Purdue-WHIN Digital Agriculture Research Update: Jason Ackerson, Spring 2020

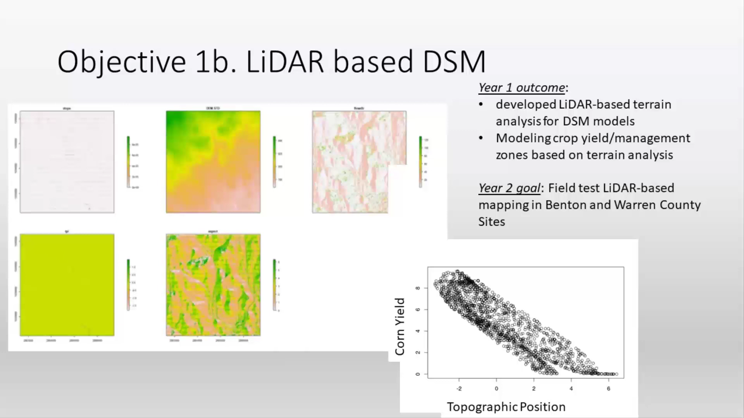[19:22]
So we can resolve changes in elevation of on the order of inches, which is far greater than we actually need for our purposes. Okay, super. And my last question, you mentioned in the sort of the rollout and the more, making digital soil mapping more useful to the commoner like me,